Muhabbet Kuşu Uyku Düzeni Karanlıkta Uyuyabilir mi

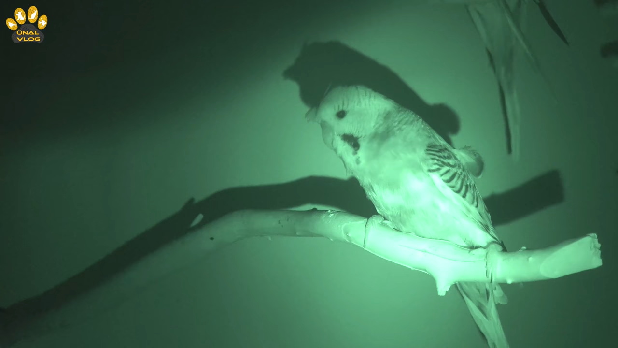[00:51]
Havanın kararmaya başlamasıyla birlikte yüksek ağaç dallarına tüneyerek kendilerini güvence altına alırlar. Kendi aralarında biraz mırıldandıktan sonra uykuya dalarlar.
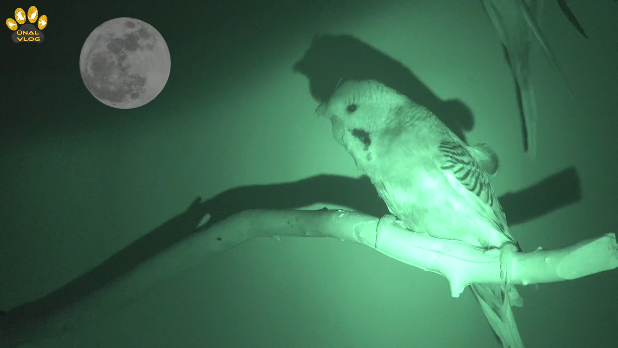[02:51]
Doğada yaşayan kuşlarda ay ışığı eşliğinde gece uykularını geçirmektedir. İsteğe bağlı olarak kuşumuzun odasına hafif bir gece lambası takabiliriz.